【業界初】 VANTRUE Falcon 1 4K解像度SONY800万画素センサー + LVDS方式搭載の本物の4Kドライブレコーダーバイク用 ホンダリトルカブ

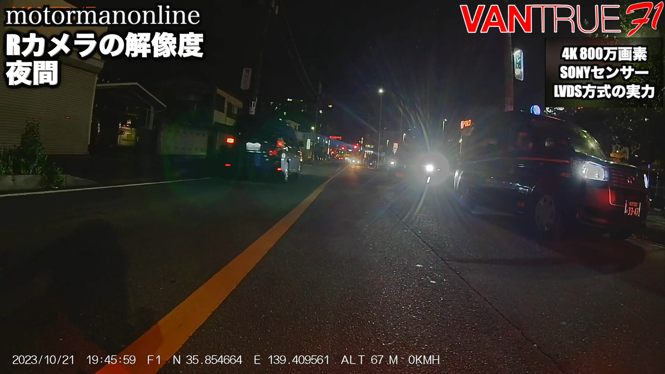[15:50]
方今タクシー止まってますけれどもこのタクシーのナンバープレートも動画をズームして見ていただくとお分かりいただけるんですけれども十分に確認